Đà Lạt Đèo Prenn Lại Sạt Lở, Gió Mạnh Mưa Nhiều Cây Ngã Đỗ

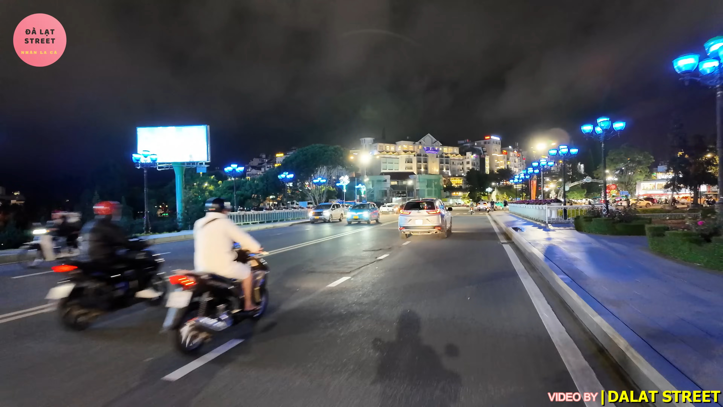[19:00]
nhưng mà đẹp nhất là tháng 11 thôi Hôm nay đường phố rất là vắng luôn quý vị Rất là vắng, lưu thông xe cổ, đi rất là thoải mái Cho nên mấy ngày lễ thì người Đà Lạt người